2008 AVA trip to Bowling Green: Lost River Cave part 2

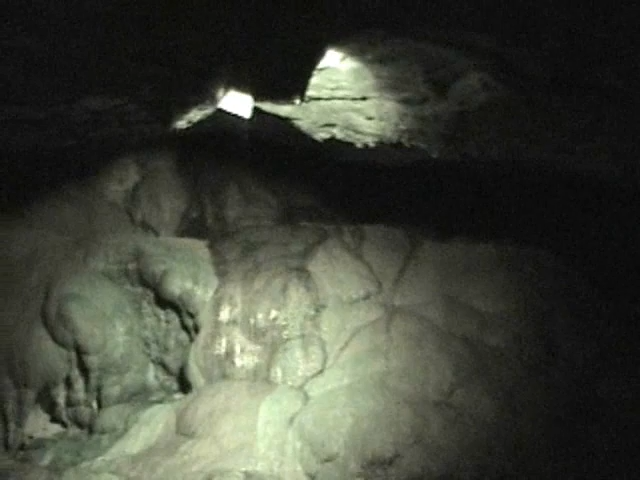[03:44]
It's not hard to walk out though. Now guys, over here to my left, we have our flowstone. Ooh, look at the pretty rock.
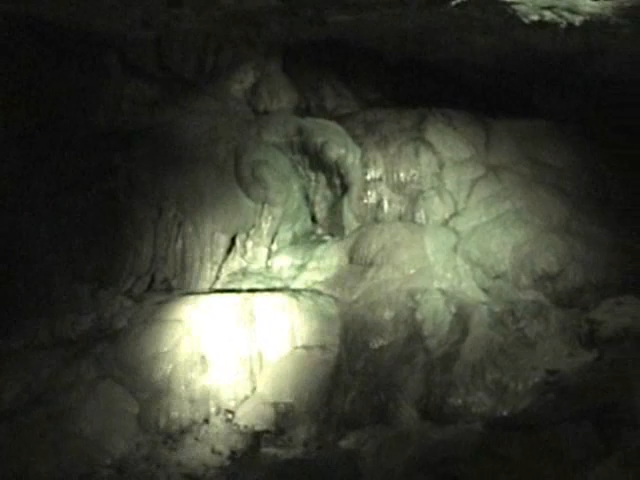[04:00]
It is the largest formation on our shore today. And unlike the rest of the cave, it's not being eroded by the water that flows over it. The water that flows over our flowstone here is rich in a mineral called calcite. Now that calcite gets deposited on the rock and it'll grow
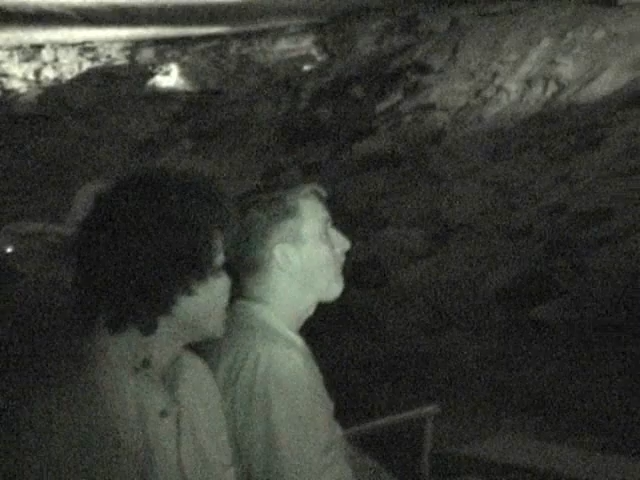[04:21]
a millimeter a year. That one here is the one that's going to fall tomorrow. That just depends on how much rainfall we get.
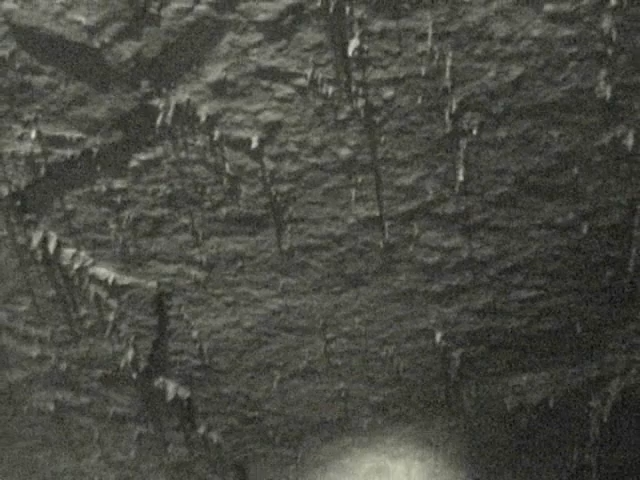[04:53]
Where my light's shining right now is the largest stalactite on our tour. It's called the upside down praying hands. It sure does look like me.